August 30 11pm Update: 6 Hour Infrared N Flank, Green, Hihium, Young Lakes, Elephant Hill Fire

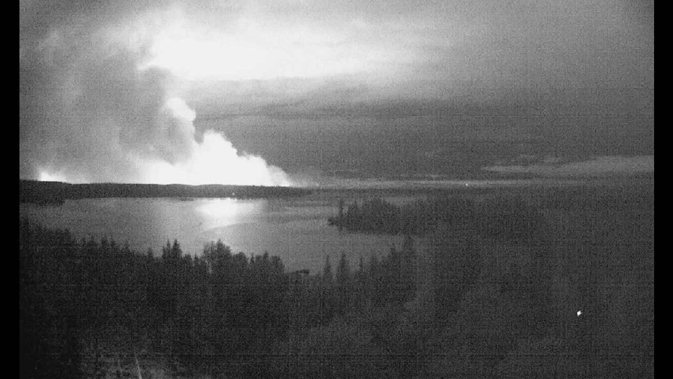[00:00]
Greetings, this is August 30th at 11 p.m. We are looking at a webcam image from a site Beto tree and over Sheridan Lake looking west-southwest.
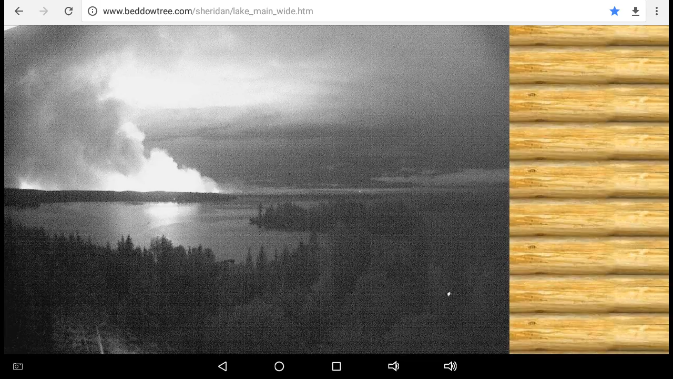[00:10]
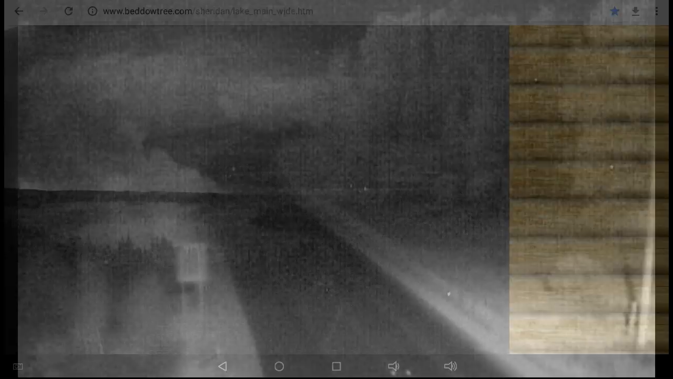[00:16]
And if we go to the Sheridan cam on Highway 24, we see some glow in the background.
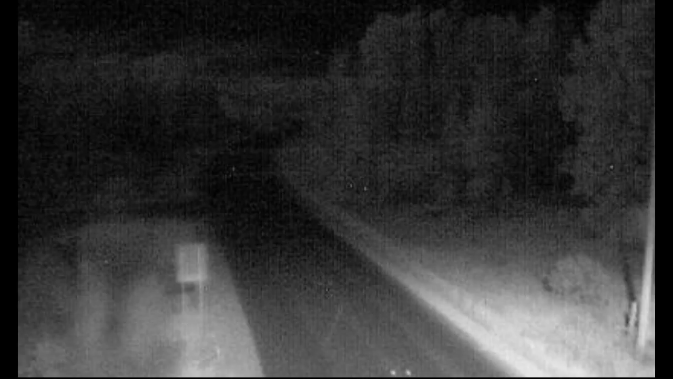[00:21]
That's the street lamp that you're seeing in the foreground. And I'm not seeing a lot of smoke. That means it may be going up and over. This is an image from a position on Google Earth using the KML bundle for the VIIRS infrared.
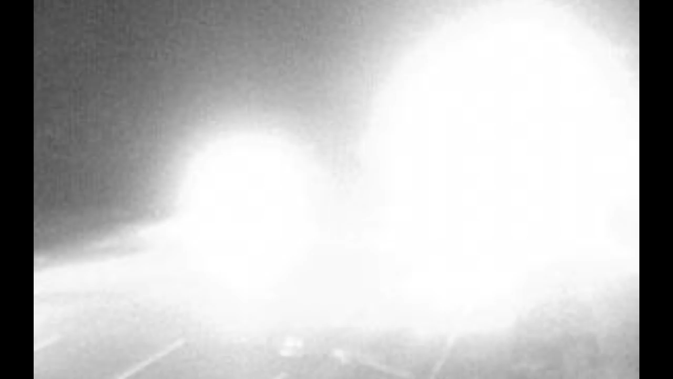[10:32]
They may be spotlighting what's out on the plateau towards Loon Lake. It later subsided but there still looks like large industrial vehicle or lighting going on there.
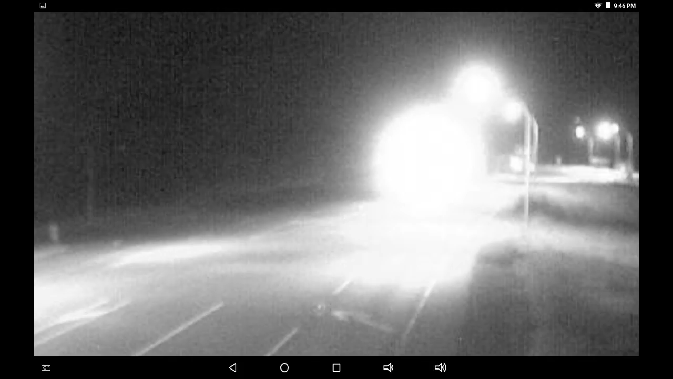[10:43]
Over at the big B cam it does not show any haze or smoke visible in front of that lonely street light but it is a good indication if the weather is going to shift and head westwards. Currently everything's coming from the west and flowing to the east so I hope the wind brings relief. The ideal situation would be to have the wind come from the northeast and